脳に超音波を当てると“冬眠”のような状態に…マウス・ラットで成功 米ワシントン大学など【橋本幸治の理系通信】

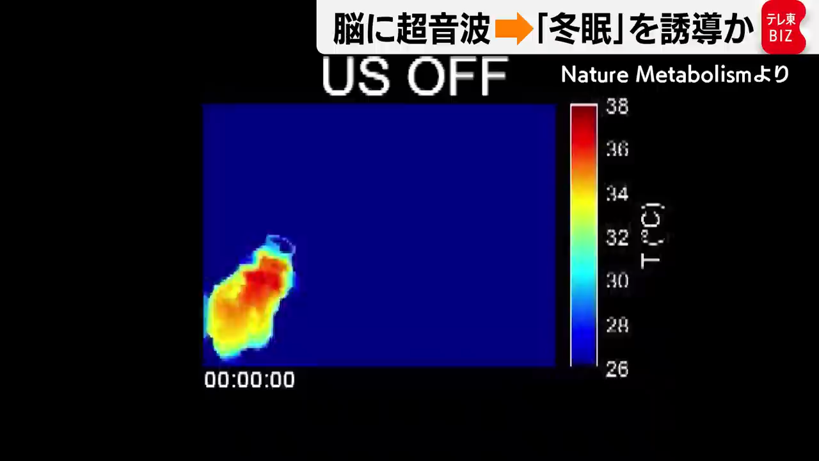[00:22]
On screen: scale top 38°C, scale bottom 26°C
実際の実験の様子はこちらです現時点では超音波を当てる前でマウスは元気に動き回っているんですがここ
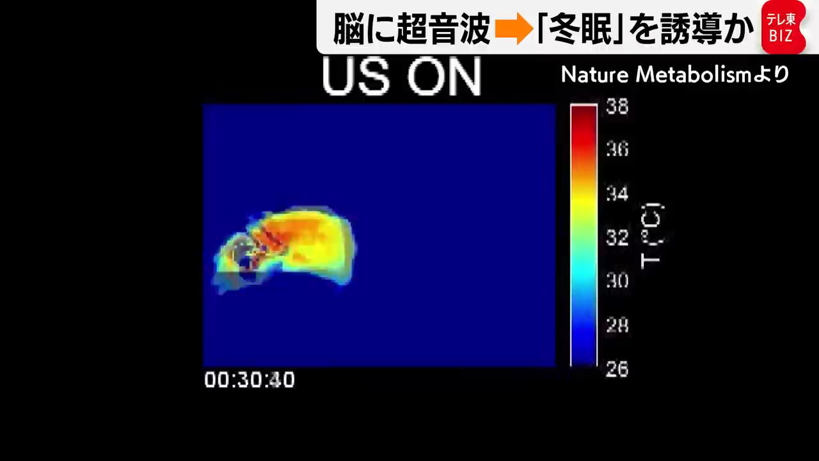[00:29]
On screen: scale top 38°C, scale bottom 26°C
で超音波を当てると体温がみるみる下がって動きもおとなしくなりますこれ死んでしまったのかと思いきや1時間、2時間と時が経つと体温が元に戻ってピンピンと動き回っていますね
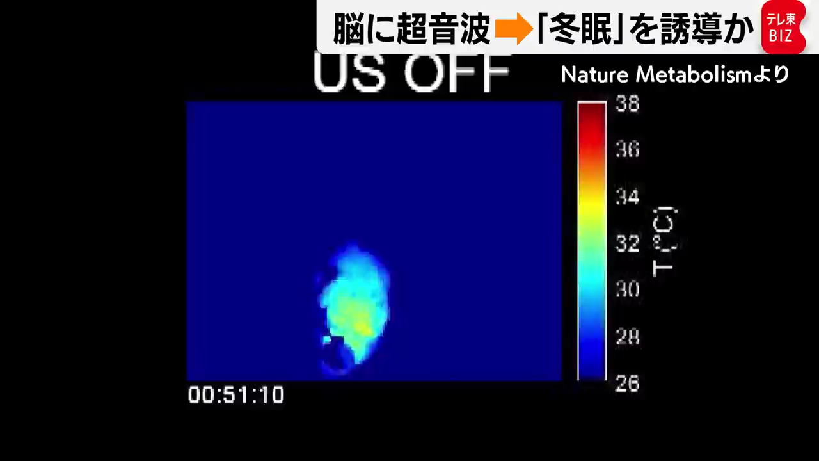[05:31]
On screen: scale top 38°C, scale bottom 26°C
一方ですね超音波を受けたマウスは少ない酸素でも生き延びて1,2時間後には何事もなかったかのようにピンピン動き回っているということで超音波によって超省エネ状態になっていたまあ省エネ状態でも生きられるそういう状態になっていたつまり冬眠のような状態になっていたことが示唆されるわけです